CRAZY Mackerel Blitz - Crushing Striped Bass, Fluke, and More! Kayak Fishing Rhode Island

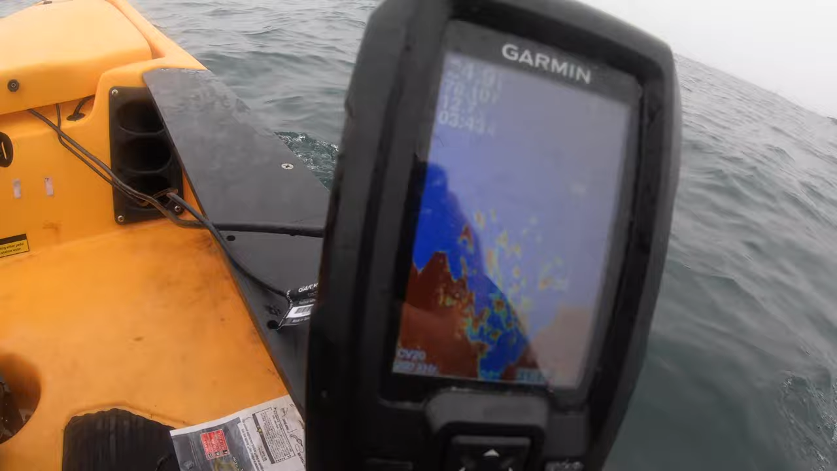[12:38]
right here you can see That's that massive school of schoolies If I had to guess because it seems
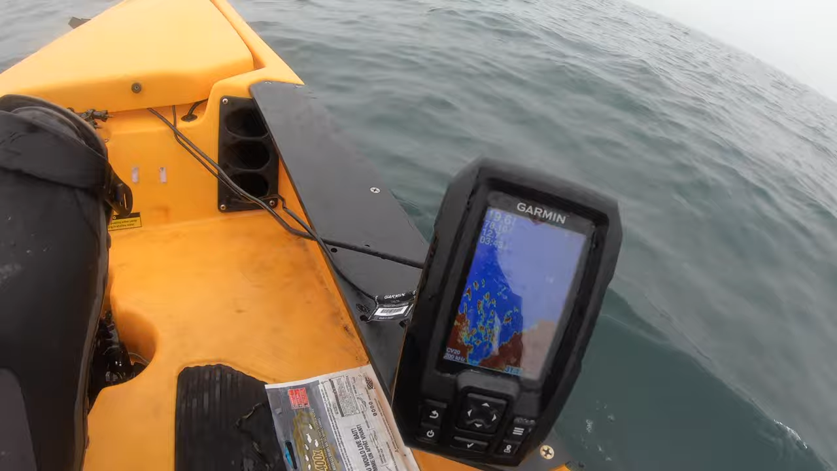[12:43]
like right when I pass in this area I hook up or get a whack so It's like shooting fish in a barrel right now